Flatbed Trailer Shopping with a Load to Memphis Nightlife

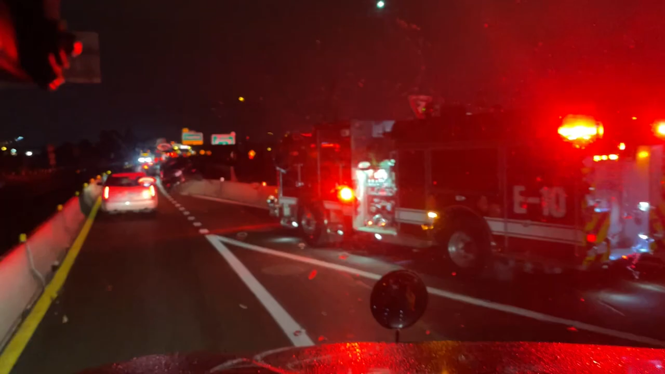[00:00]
get past it so this car
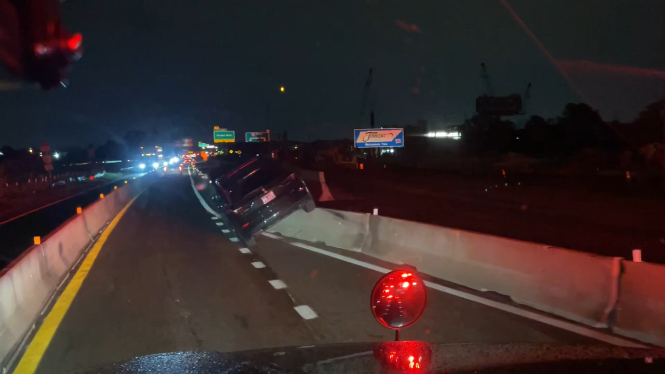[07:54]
Way too far. Way too far. Man, this is tight. Oh, this is tight. Okay. This is tight. Whoa.